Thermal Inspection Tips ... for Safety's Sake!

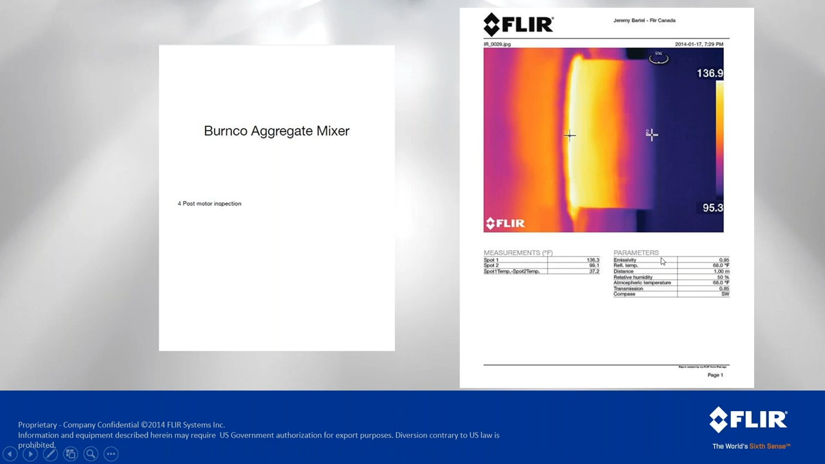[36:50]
and then a comparison on here but we have our emissivity reflected temperature distance to target all of that uh here and we can export that uh in a hurry
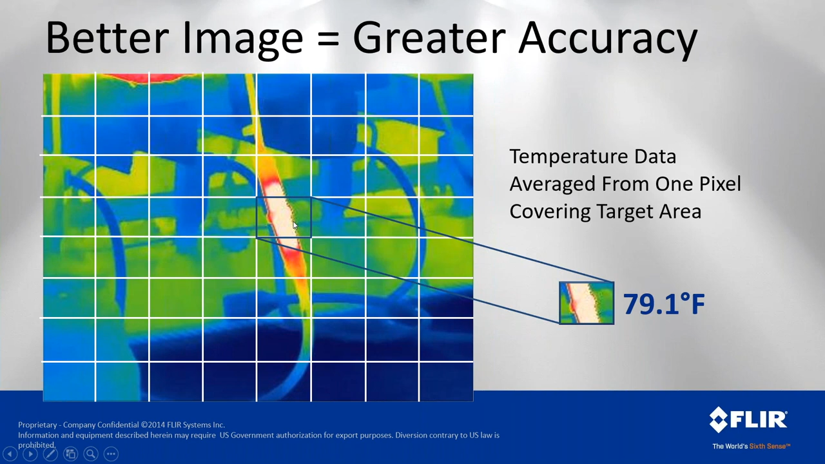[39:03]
this works if you consider each one of these a pixel uh or in most manufacturers we would actually have a three by three matrix within each measurement box so we're actually looking at nine pixels that would make this up average out that data get a median and that's our temperatures so here we have 79.1 degrees if we get more pixels on target that temperature goes
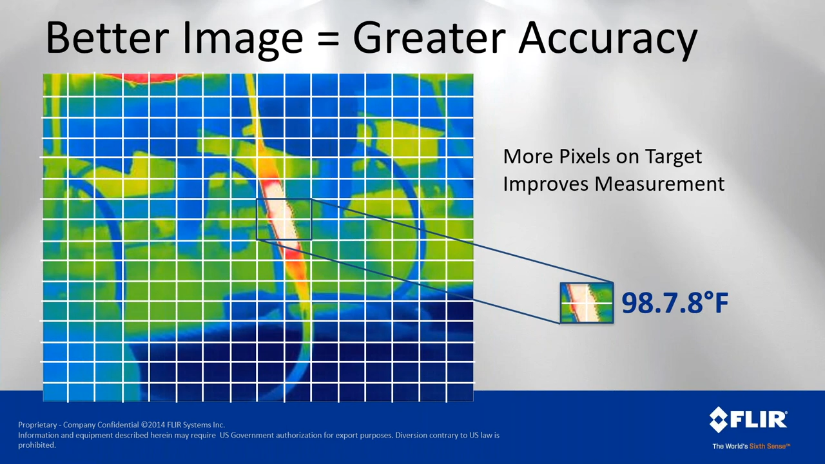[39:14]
up we get more pixels on target it goes up again from a safety standpoint it means we can work at a much safer uh distance we're not on a ladder with a camera overhead we're on the ground from safe distance uh and uh that's the difference between a mid-level camera and a
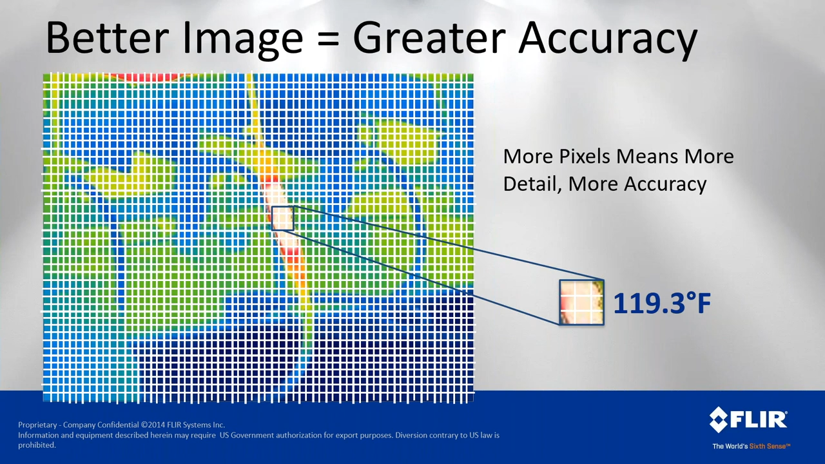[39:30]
upper end level camera is often distance uh or sorry resolution to provide further distance and then secondarily would be maximum temperature capabilities we look at these tools that
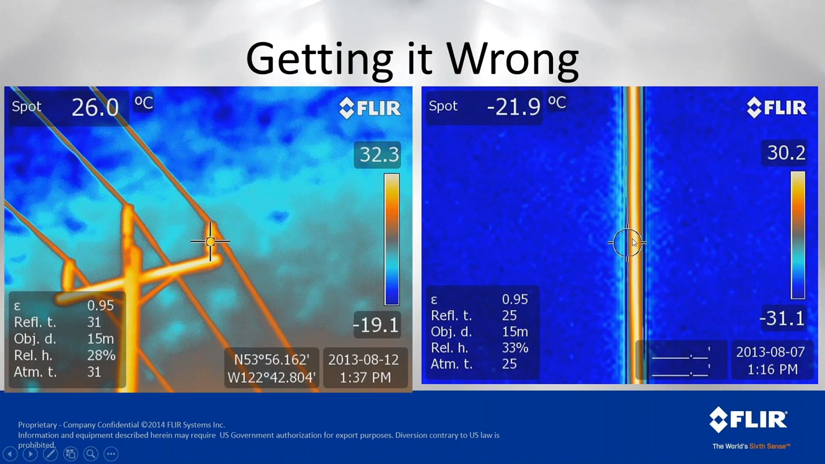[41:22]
that type of thing the the camera receives uh information from as far as uh the universe goes uh in some cases so we need to get an optic on here to measure that from a much better vantage point and get those target get those crosshairs on target so this is a difference between a 25 degree and then a 20 or sorry seven degree telephoto
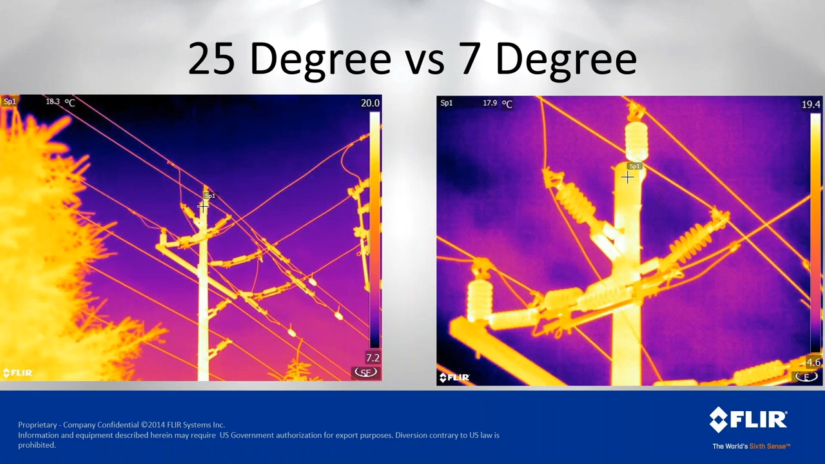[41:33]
so we can get much uh a better resolution there without having to get into
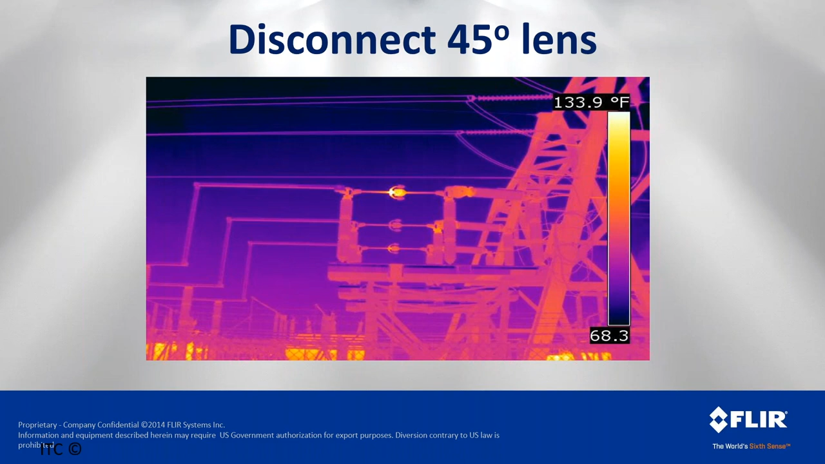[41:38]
On screen: scale top 133.9°F
a a dangerous situation here we go from a 45 degree to a 24 to a 12 and then to a seven degree so there's a big difference here between this and the standard lens back here at 24 degree you can see a
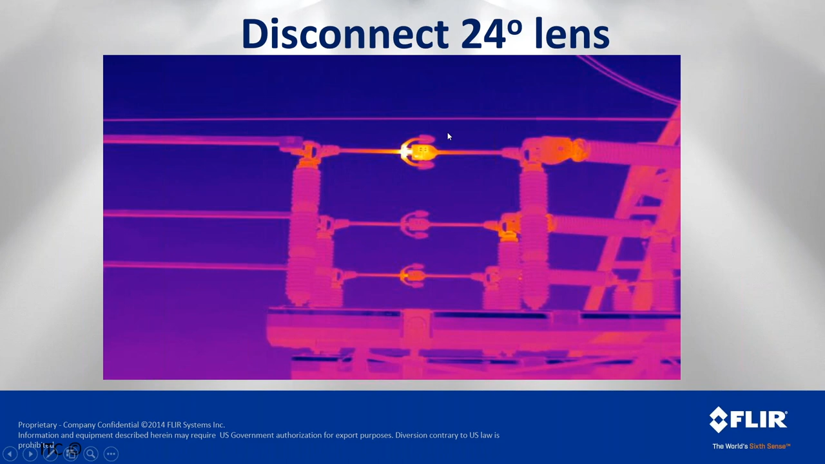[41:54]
lot of what's happening uh in here now in this case we're we're up close right out of the hop so we've we've got a lot more going for us but we can see maybe it's a defect in this type of product uh that's a known defect and here we can we can do more than
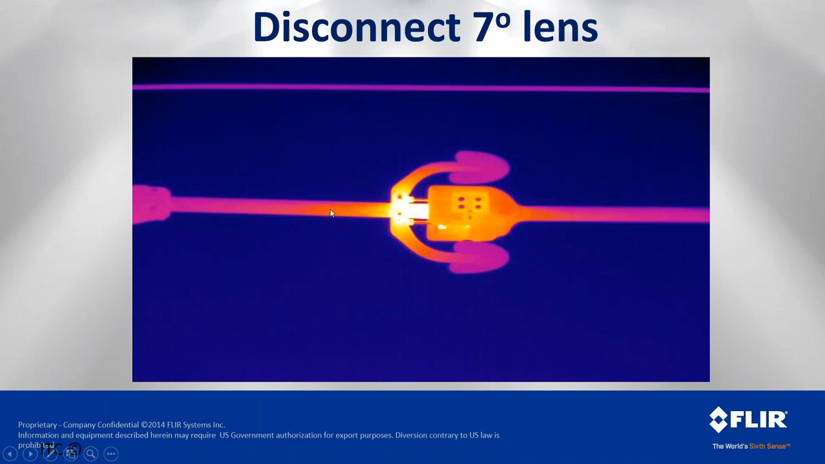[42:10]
just identify that there's there's uh or verify that there's something there here we can identify exactly what's causing that uh problem so if we look at some
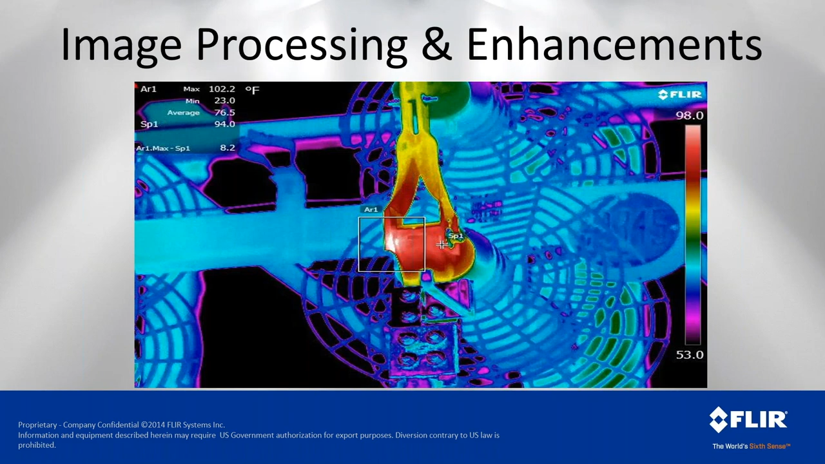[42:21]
On screen: max 102.2°F
some of the image processing and enhancements uh here's ultramax which is basically we're taking a single image uh comparing that to that uh and then we take um a stack of images in short succession of the exact same thing and it's count the camera's counting on a little bit of movement from the operator and i
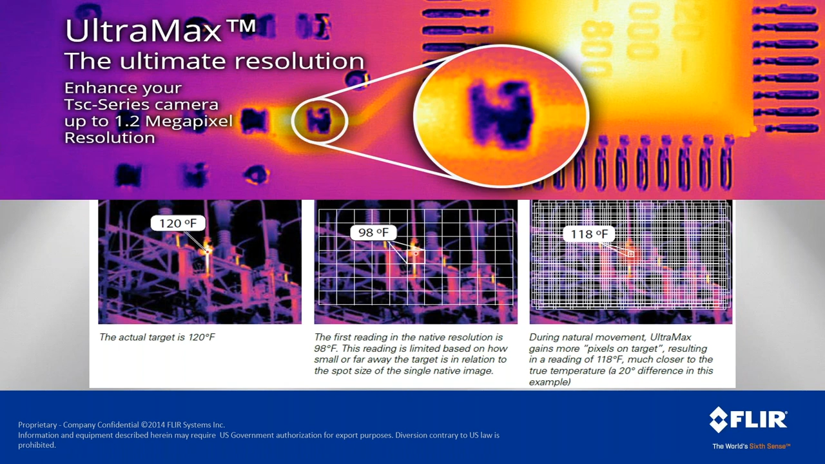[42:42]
don't mean the camera moving uh left and right erratically it's just a small amount of micro shake and that gets more pixels um uh on different areas of the target so here we have a uh 320 by 240 uh detector camera on the on both of these the image on the right is the raw uh 320 240 the image on the left is done with ultramax so we've actually taken 12 shots and the camera has stacked them together we have much finer detail down here in the in the bolted lugs
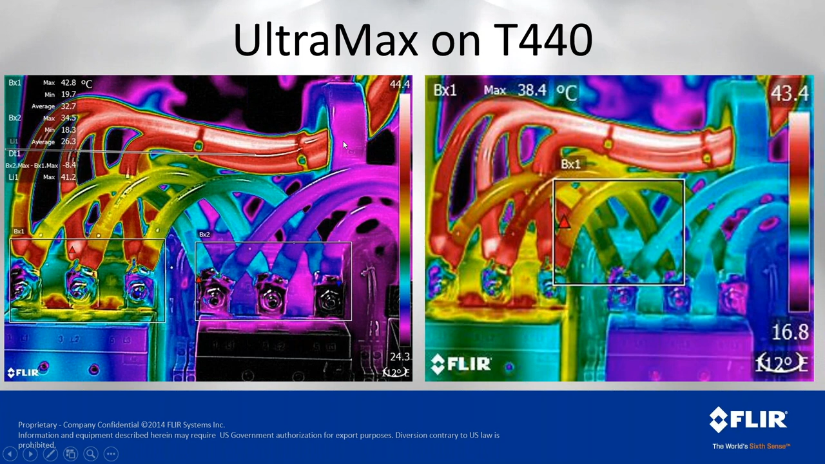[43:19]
we have much better detail in the gradient it's just all together a sharper image it outputs this as a 640 by 480 raw image so you have four times the readings on that now if you take this now the msx enhancement if we go back to the image with